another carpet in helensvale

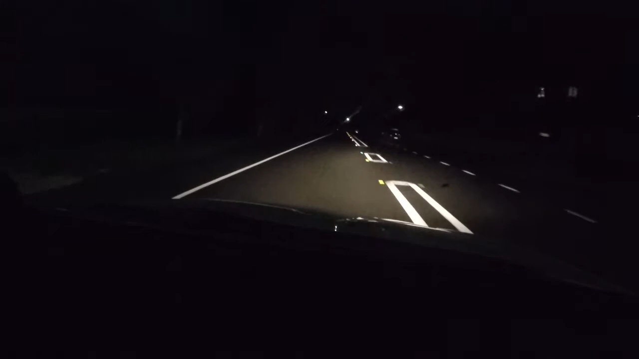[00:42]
I can't see any friggin numbers though.
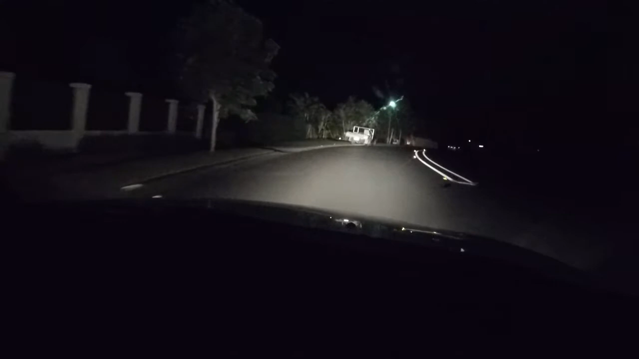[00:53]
That's what, 32, so it'll be on the right hand side. The fact that if it's on the right hand side it's a higher side of the road, that very well could be a carpet python. If it's on the left hand side it's a lower part of it. 43, I want to back there. Back there? Yeah, you want 41 don't you? Yep.
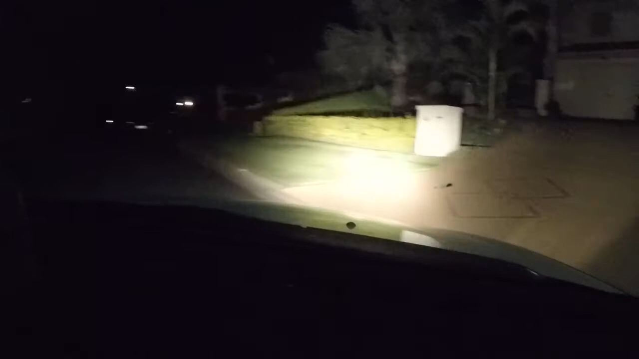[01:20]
I like how his driveway's got that little thing for his boat hey. That's cool, that's. Make it easy to step into as well. 45, 43. Yeah, because it's a high set it probably is a carpet.